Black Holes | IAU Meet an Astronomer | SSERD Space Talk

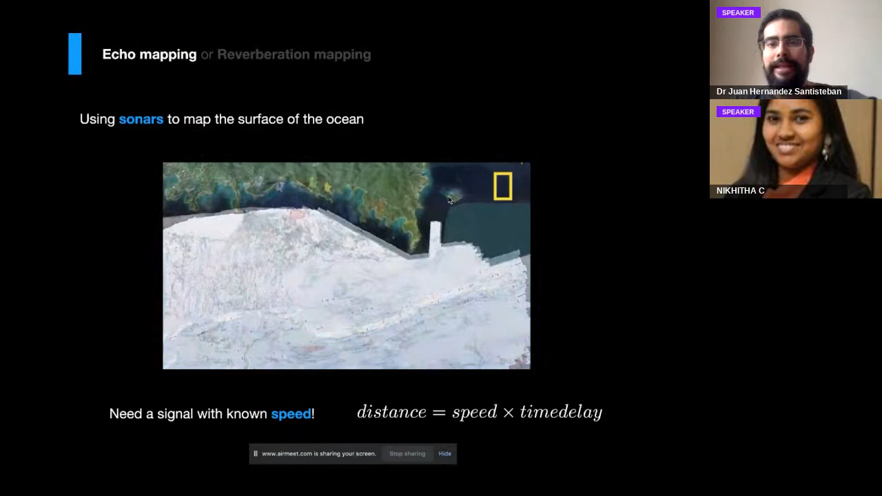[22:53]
then get back uh it tells us a little bit about the distance between the boat and the bottom of the sea and that's how we can make all these fantastic maps and